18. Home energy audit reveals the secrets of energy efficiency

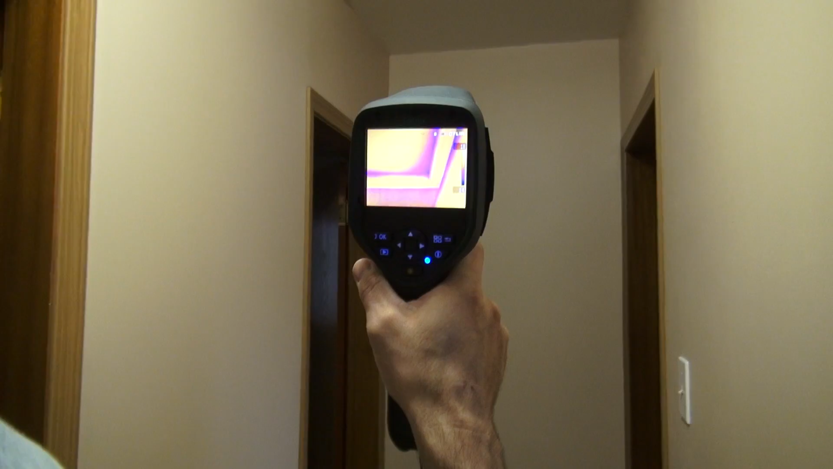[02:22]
A handy tool for finding where you need to seal your house is an infrared camera. It shows exactly where the cold air is getting in and where you need to focus your efforts.
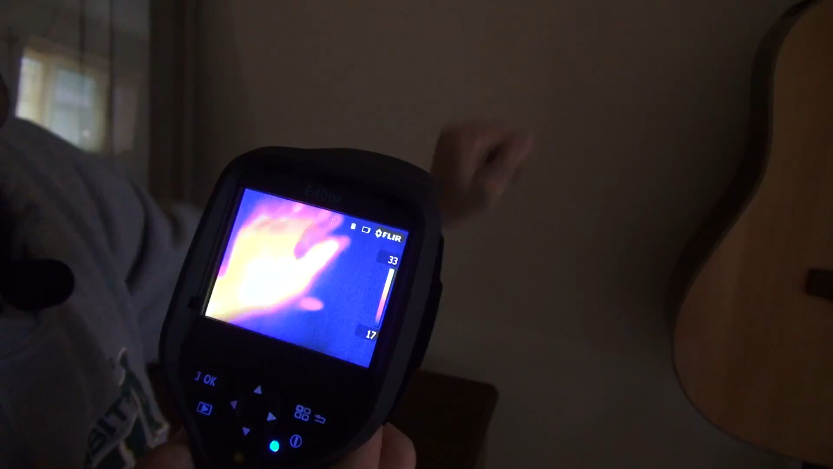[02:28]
What you're looking at is an exterior outlet plug on one of the perimeter walls.
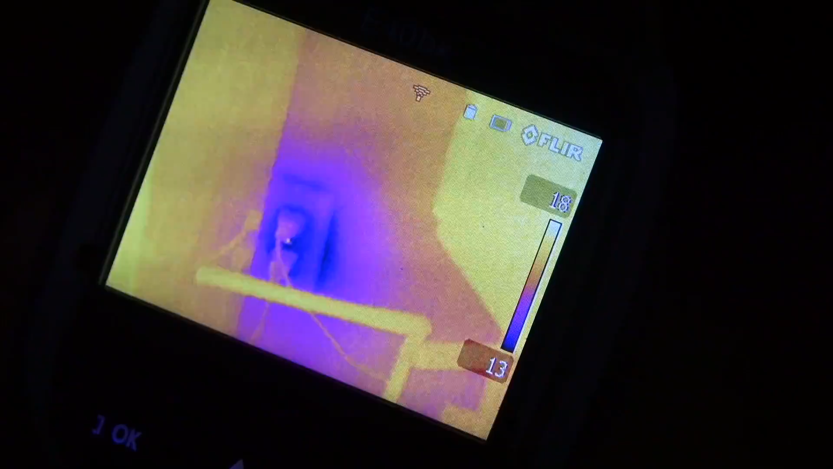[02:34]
And as you can see from the coloration, the purple-blue hue, you're looking at air infiltration coming through.